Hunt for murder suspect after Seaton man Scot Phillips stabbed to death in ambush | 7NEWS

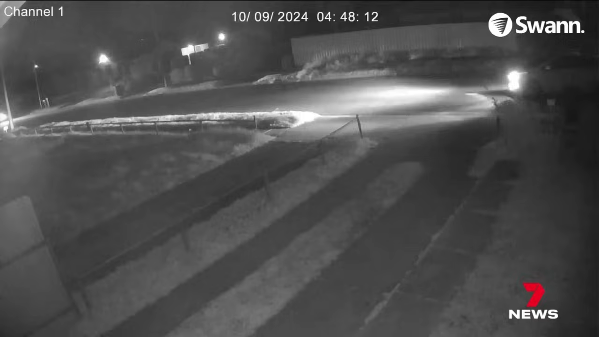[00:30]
As two cars approach on Fiddick Avenue, a person wearing a mask or balaclava hides behind a wheelie bin and bushes in a front yard.
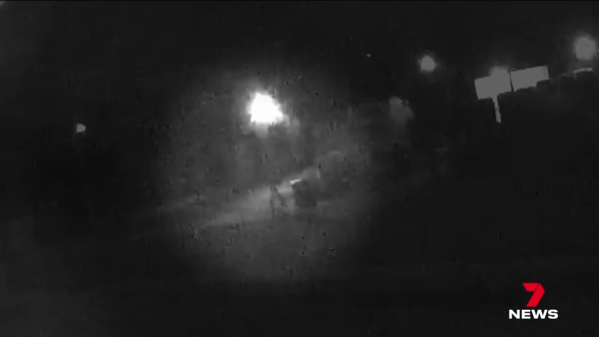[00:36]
Detectives say the victim was lured out of his
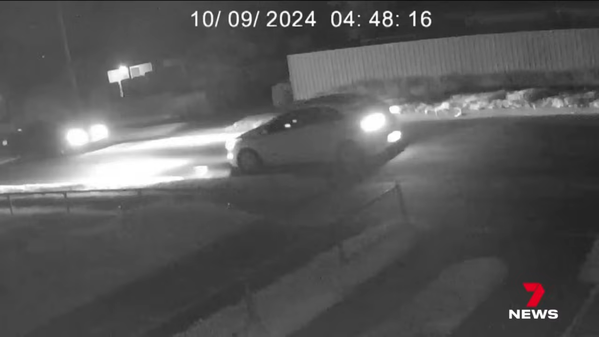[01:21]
Police want the drivers of the two cars to come forward. One was a small white hatchback, the other a dark-coloured sedan.